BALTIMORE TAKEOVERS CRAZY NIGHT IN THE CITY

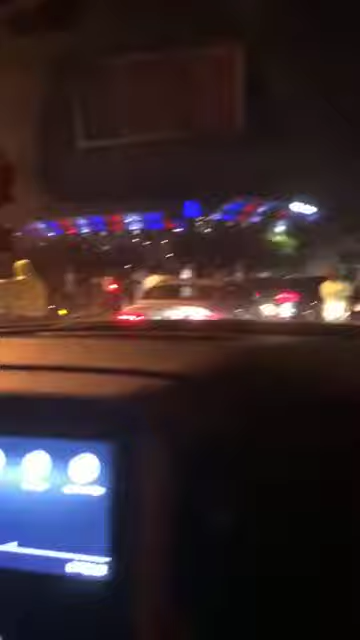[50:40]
You hear me? I should make you get in now. I don't think we can get out. I don't think we can get out. They blocked the whole. Hold on, let me back up for him real quick. Hold on. Back up for me, bro.